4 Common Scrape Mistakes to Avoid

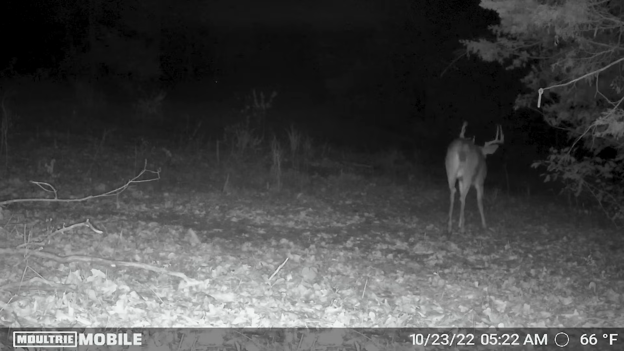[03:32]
that deer could come in head on or tail to us and we can't see those body characteristics that we need to see to estimate its age.